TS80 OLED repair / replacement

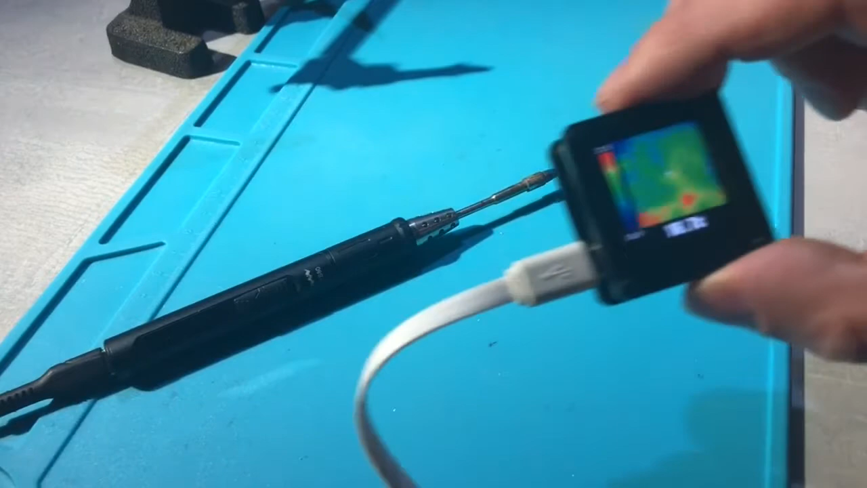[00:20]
the OLED display became dimmer and dimmer to the point where it failed completely the iron itself is obviously still
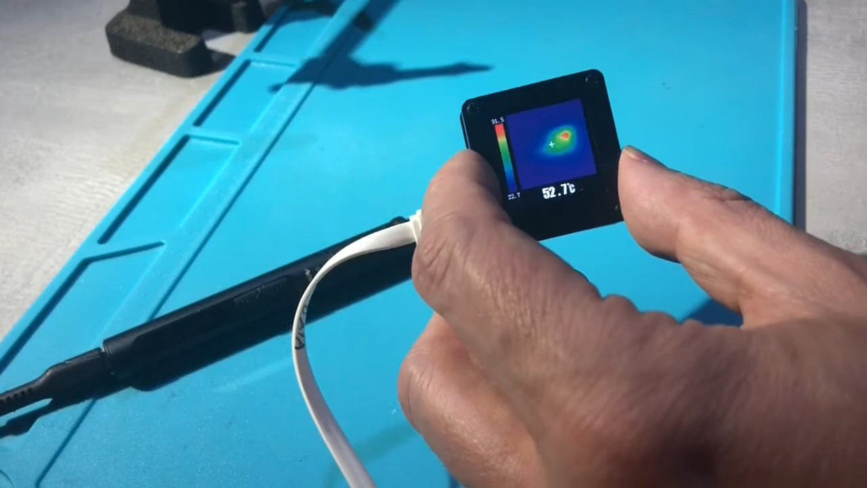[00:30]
On screen: spot 52.7°C
working as you can see here on this thermal image that I reviewed recently well it only goes up to 100 degrees so what I did was I contacted